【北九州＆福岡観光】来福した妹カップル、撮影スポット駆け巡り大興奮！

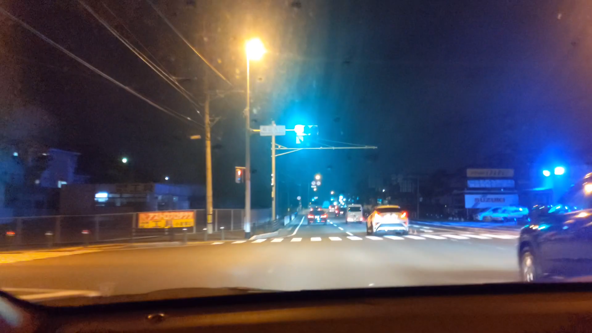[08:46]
はーい神田町神田町神田町に入りましたね入りましたねとうとうやりましたねあーやりましたよー
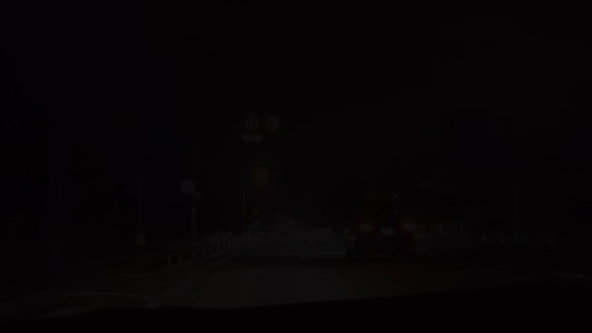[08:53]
このチカチカしてるところが工場ってことこれが肉眼とか動画ではこうだけど写真で撮るとものすごいというところ